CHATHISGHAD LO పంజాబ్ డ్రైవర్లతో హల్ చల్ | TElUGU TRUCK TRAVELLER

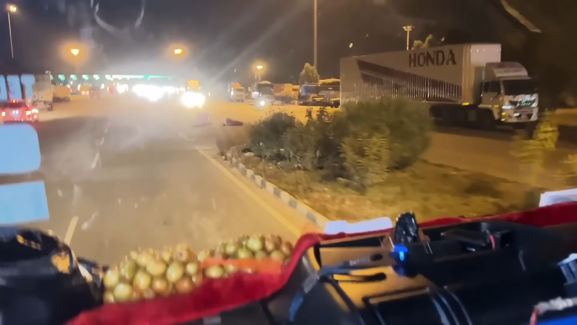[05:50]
ఇక్కడ టోల్ గేట్ దగ్గర రైట్ సైడ్లో పార్కింగ్ ఉంది, అక్కడికి వెళ్ళి పడుకొని ఉదయం పూట ఒక 5 గంటల గట్ట వెళ్తే ఇంకా మనకు టైం కూడా సెట్ అయిపోద్ది.
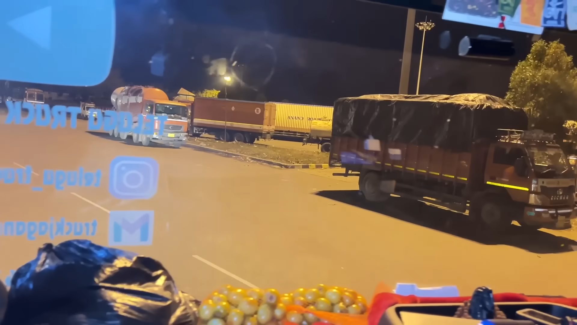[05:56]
చూడండి వెహికల్స్ అయితే చాలా ఉంటాయి ఇందులో. డ్రైవర్కి నిద్ర వస్తే మాత్రం ఇక్కడ సాధన టోల్ గేట్ దగ్గర అన్ని వెహికల్స్ ఇక్కడ పార్క్ చేసుకో.
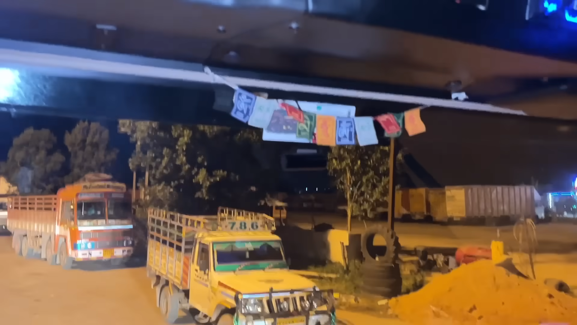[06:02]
అక్కడ దాబాలు కూడా ఉంటాయి, దాబాల్లో కూడా పెట్టుకోవచ్చు. అక్కడ ఫుడ్ తింటే అక్కడనే పెట్టుకోవచ్చు.
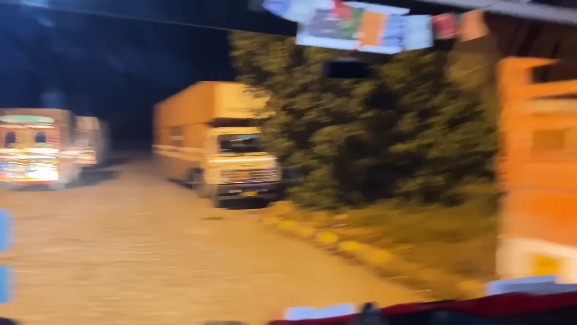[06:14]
ఇక్కడ ఈ టోల్ గేట్ దగ్గర అయితే ఇంకా మంచిగా ఉంటుంది అన్నమాట, చాలా పెద్ద పార్కింగ్ సపరేట్గా అయితే ఉంది.